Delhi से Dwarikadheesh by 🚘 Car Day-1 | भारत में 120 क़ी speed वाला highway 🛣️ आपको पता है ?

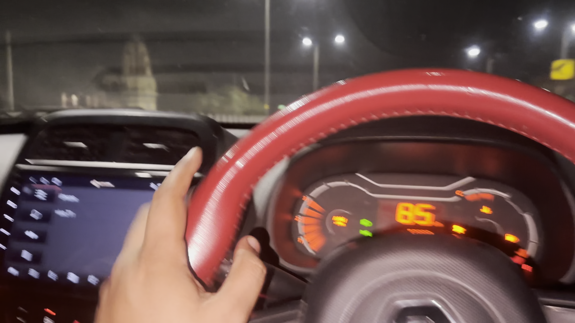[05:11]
तो अभी भाई हम राजगर्ड और नहारगर्ड क्रॉस
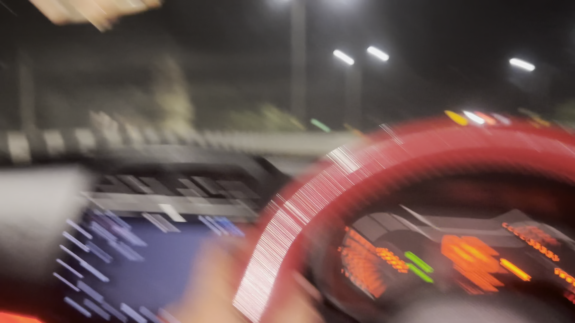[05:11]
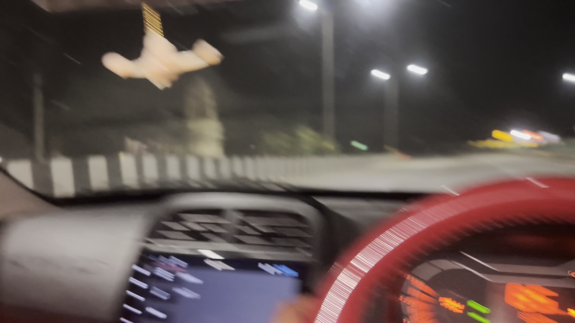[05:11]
कर गए हैं जो कि उदैपूर से
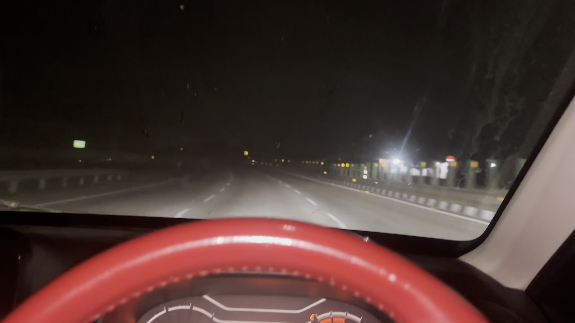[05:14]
लगबग 130-35 km पीछे हैं हाइवे पे ड्राइब कर रहे हैं और सीधा होटल जाके सोएंगे तो आज कुछ हम दिखाने वाले तो नहीं है बट हाइवे की मैं कहूंगा कि मुंबई एक स्पीड आप चला सकते हैं यह काफी फास्टेस्ट रूट है जो